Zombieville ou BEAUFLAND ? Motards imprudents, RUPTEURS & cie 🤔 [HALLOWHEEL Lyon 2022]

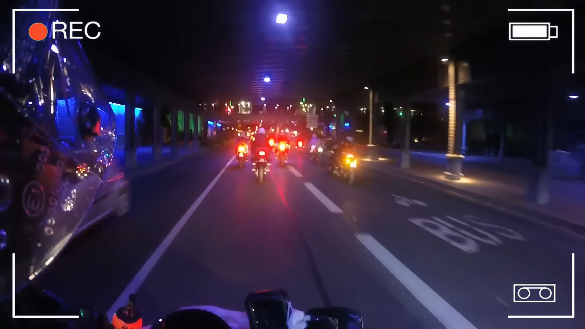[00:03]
L'érupteur et compagnie, j'en ai ras de bol en fait. System of a down ! Oh mais c'est bon ça ! Faut s'attacher ! Non non non attachez-le !
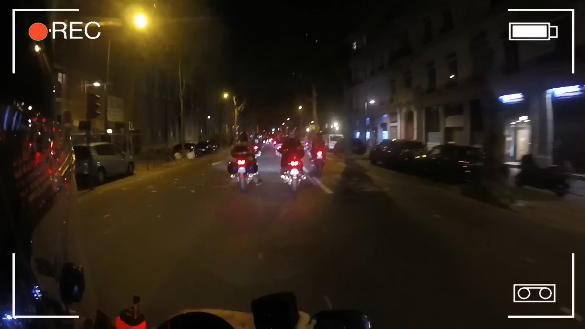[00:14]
Je suis peut-être un petit peu rabat-joie ce soir mais il y a des trucs qui me plaisent pas. Mon dieu mon dieu mon dieu qu'est-ce que je fais ? Vous êtes sûr hein ? Ma maman m'a toujours dit de ne pas suivre les inconnus et bah c'est raté.
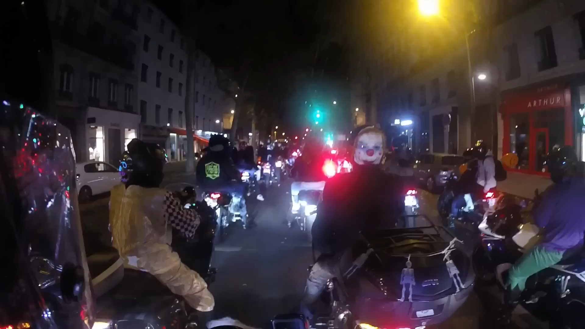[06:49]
Il y a un clébard. Oh, mais le pauvre ! Si, c'est un chien. Ce n'est pas une peluche. Non, c'est un chien. Oh là là. Oh, le pauvre. Les chiens n'ont pas du tout la même ouïe que nous. Alors, j'imagine qu'il ne doit plus avoir d'oreilles, là. Ah, c'est Halloween. Je pense que tout est permis, j'ai l'impression, en fait. C'est ça qu'il faut que je me dise. Je suis peut-être un petit peu rabat-joie ce soir. Un petit peu... Casse l'ambiance, mais il y a des trucs qui ne me plaisent pas.